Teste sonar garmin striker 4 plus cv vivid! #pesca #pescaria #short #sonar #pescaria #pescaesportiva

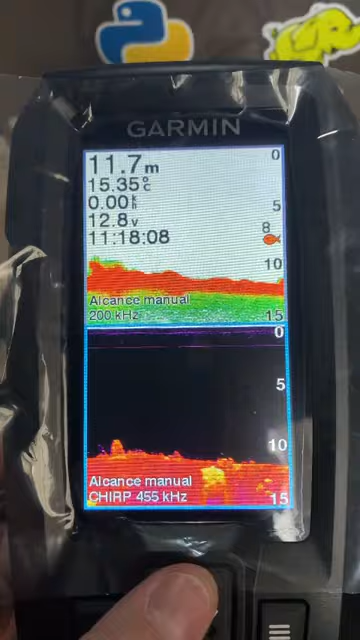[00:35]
On screen: depth 11.7 m, water 15.35°C
ó coloquei o simbolozinho de peixe o alarme quando tem peixe
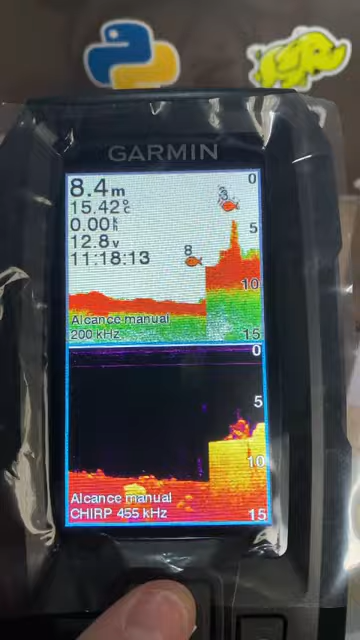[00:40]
On screen: depth 8.4 m, water 15.42°C
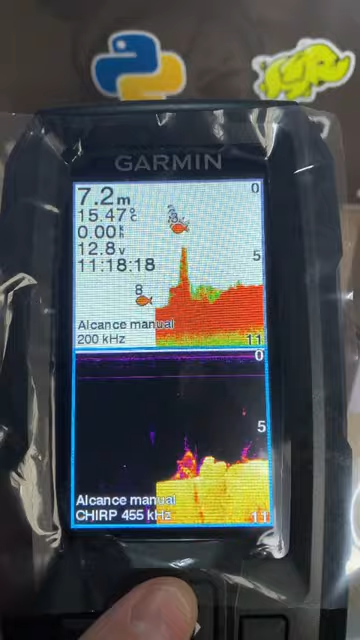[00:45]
On screen: depth 7.2 m, water 15.47°C
ainda precisa alterar e aí esse numerozinho a profundidade que tá o peixe
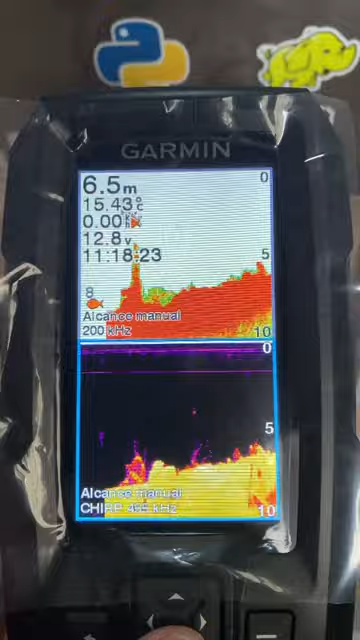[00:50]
On screen: depth 6.5 m
coloquei uma cor diferente coloquei lava e aí que legal top